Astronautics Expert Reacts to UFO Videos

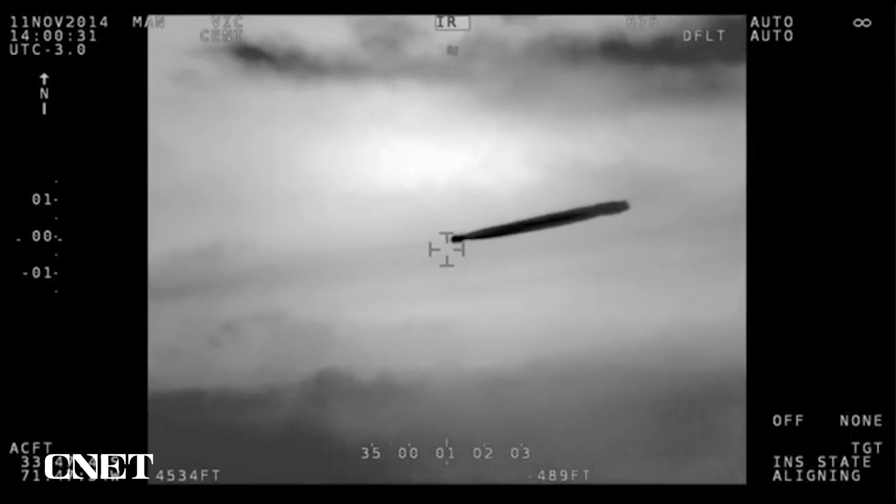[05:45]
That is what you see in the trail. When I first saw this, I was looking to see how fast it was translating because many times upper stages of rocket ships can burn up in the sky.
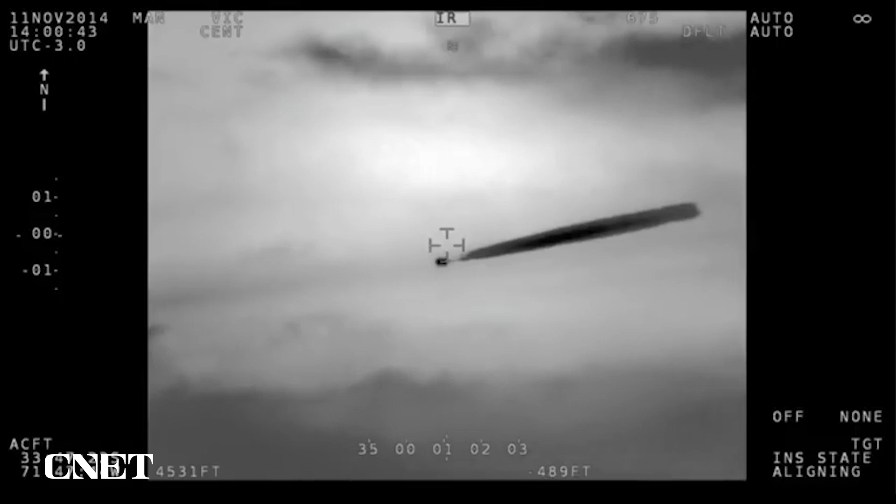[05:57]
And this seemed a little bit too slow for that. Very hard to tell. It's puzzling.
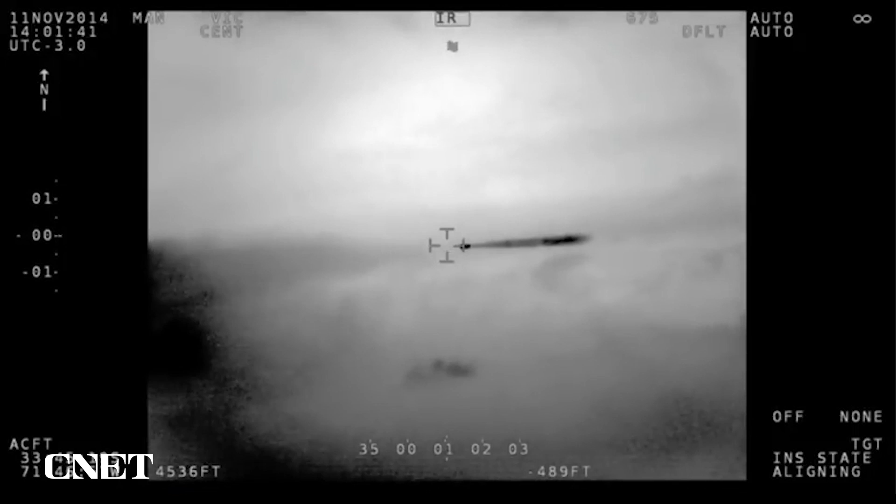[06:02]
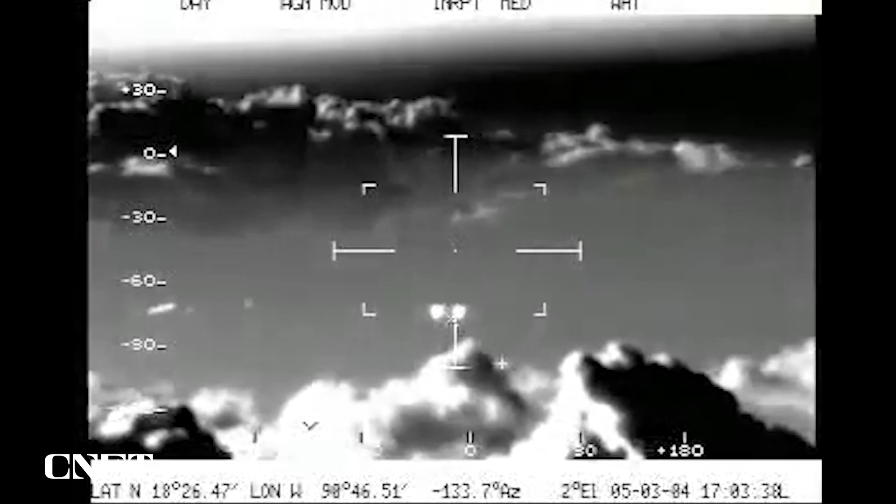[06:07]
The Mexican Air Force pilots filmed this encounter in 2004,
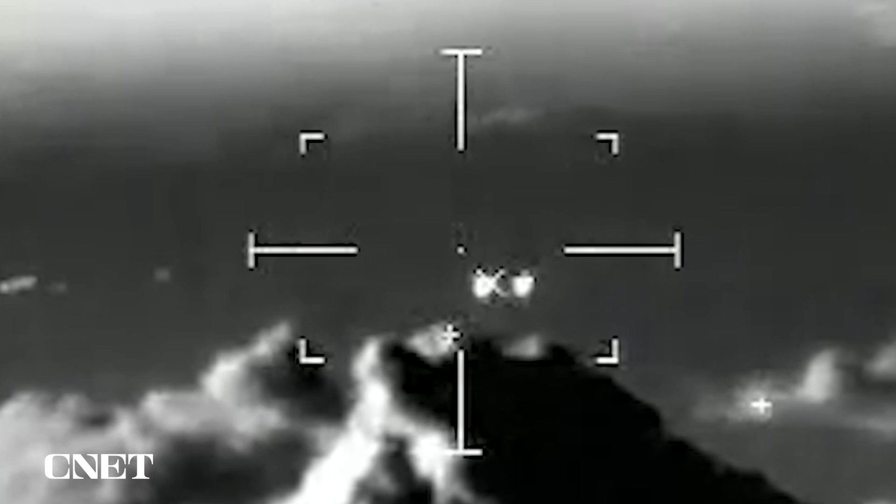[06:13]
observing what appeared to be more than 10 unidentified flying objects.
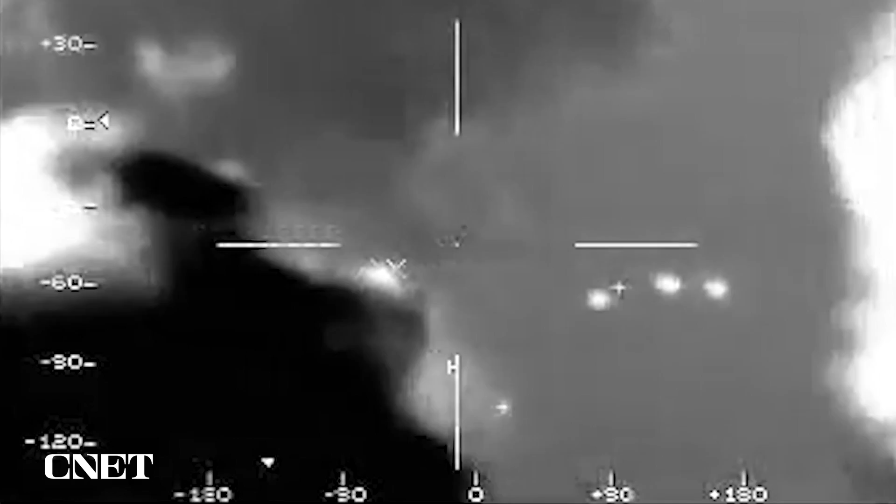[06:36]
They all seem to be moving with great precision in formation.
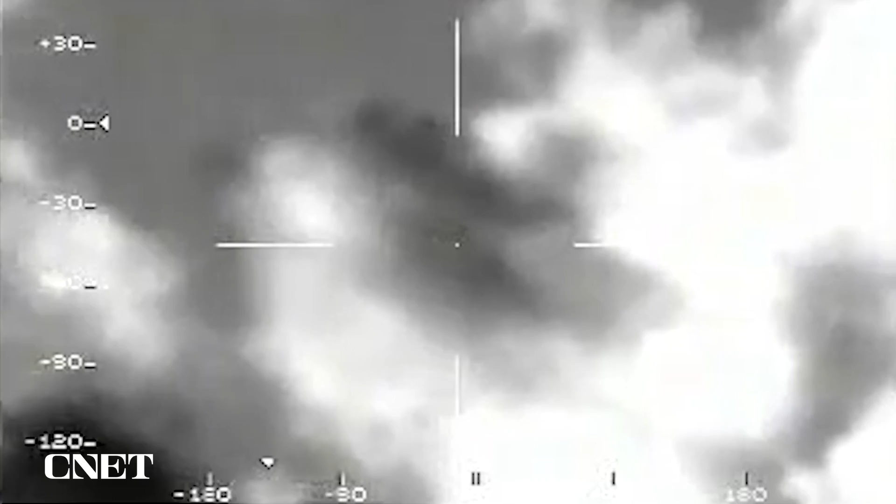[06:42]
In Mexico too, many of these objects have been observed by lots of people. This could even be a group of objects or one object. Is it all part of one vehicle?
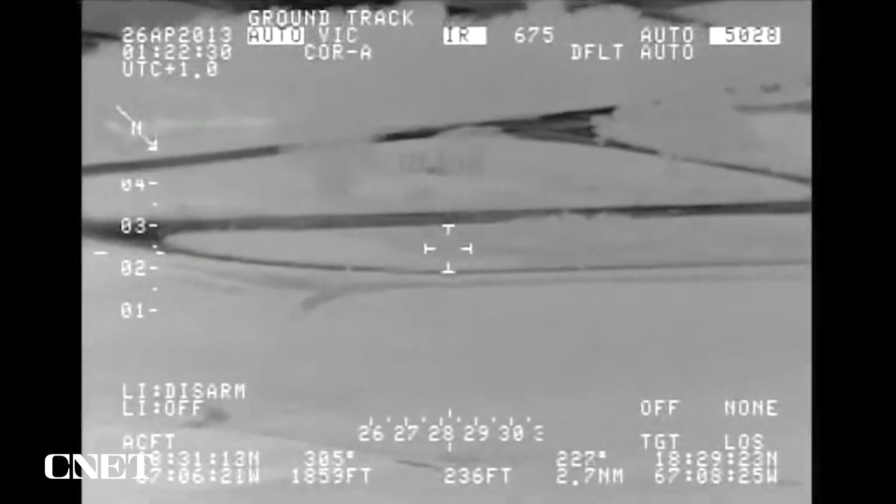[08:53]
This video taken from a U.S.
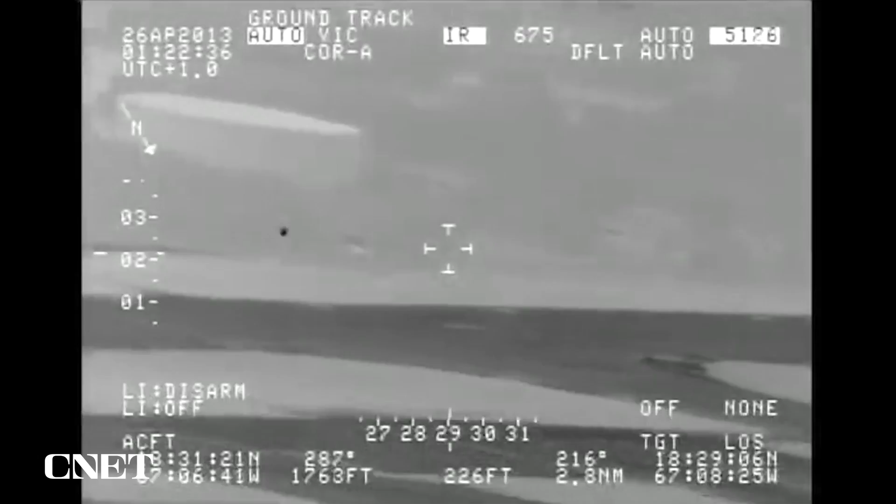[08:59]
Homeland Security aircraft over Puerto Rico on April 25th, 2013.
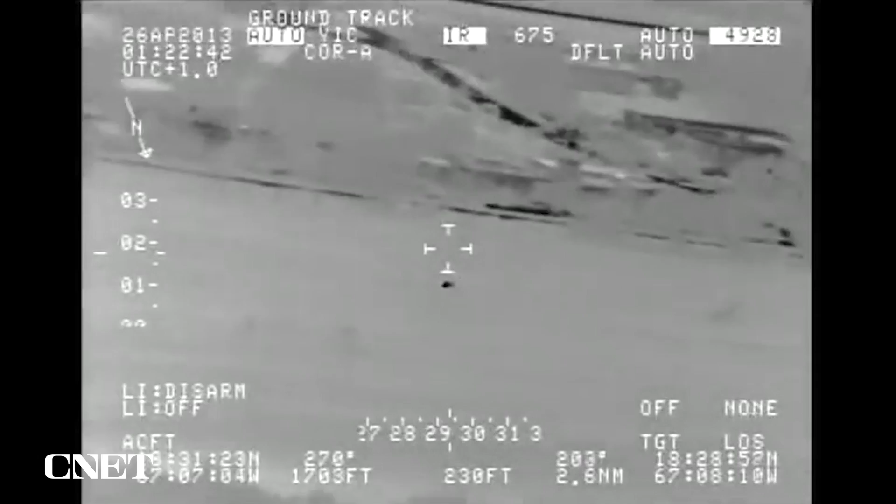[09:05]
These are the kind of images that concern a lot of our flying crew too.
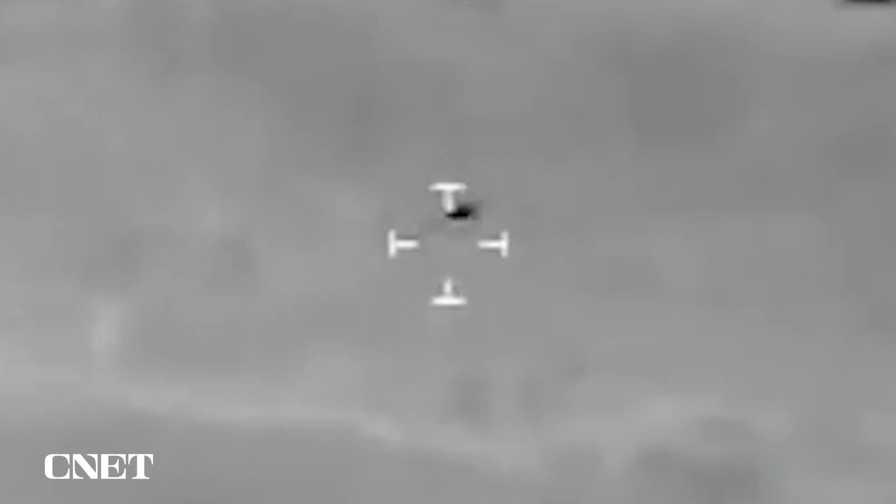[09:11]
This kind of imaging also is helpful because we have a horizon and the background in view, which we are able to use to calibrate what we are seeing.
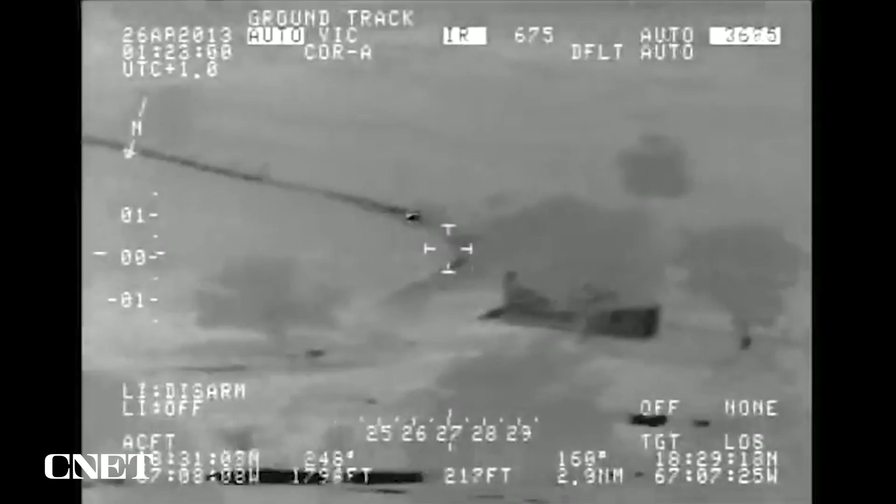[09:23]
It seems to show a rapid movement. Oh, this is going on for a while. We don't know enough about transmedium vehicles